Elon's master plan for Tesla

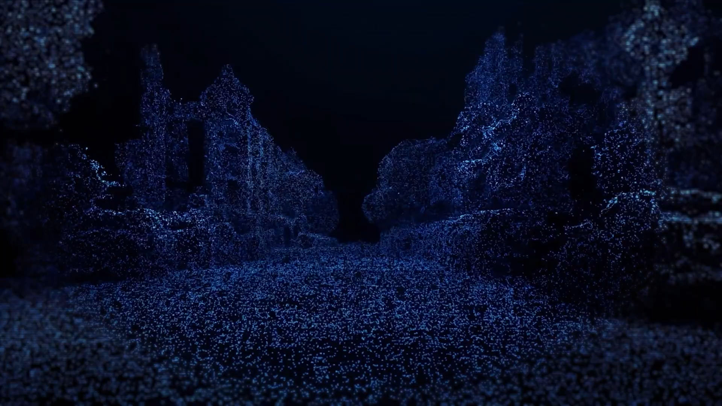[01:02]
It can see shapes, judge distances, and track movement faster than any human. But the real magic isn't the hardware. It's the pre-mapping.